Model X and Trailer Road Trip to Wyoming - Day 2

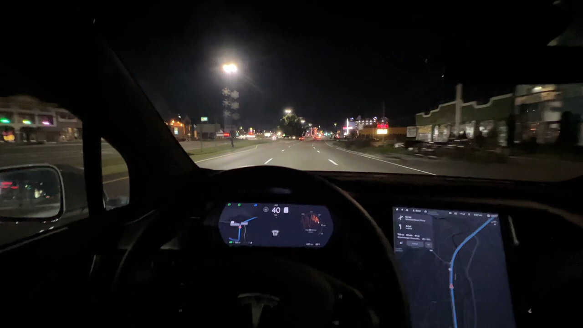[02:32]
we are now headed up to parkway this is uh pigeon forge and there's still people here but i think everybody's trying to get home this morning so everybody's out we're heading all the way north to interstate 40 and then we'll head west to the knoxville supercharger it's now 648 we're up here on interstate 40 headed west navigation says 36 minutes and 33 miles to the supercharger i'm still showing 160
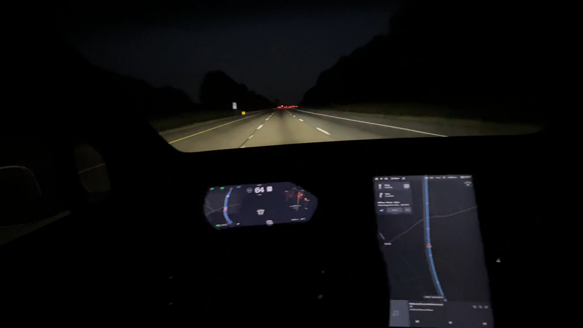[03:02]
miles of range it's entirely possible we may go on to crossville i think it'd be the next supercharger now let's see how it goes here